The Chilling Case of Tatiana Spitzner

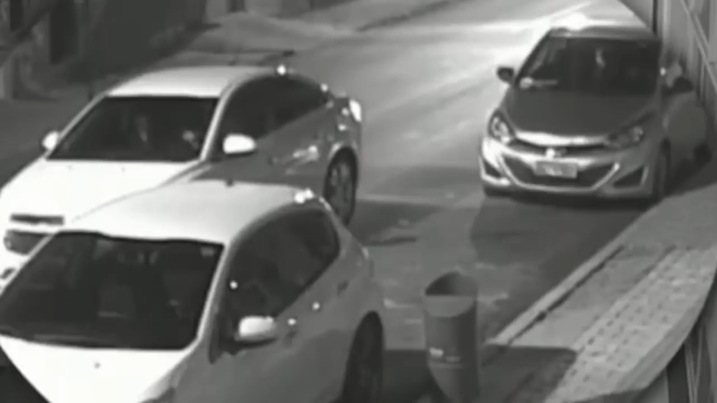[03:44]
the footage of louis striking tatiana with some force the argument apparently broke out after tatiana became angry as she had found images of other women on louis's phone the next piece of footage we can see is the couple driving up to the parking